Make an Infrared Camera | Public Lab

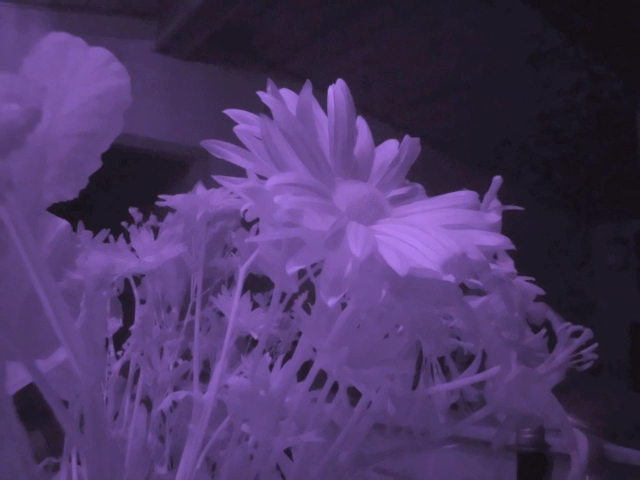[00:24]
By replacing that filter with our own, made from exposed negative color film, we can look at how plants reflect infrared light, and that gives us a sense of how healthy they are.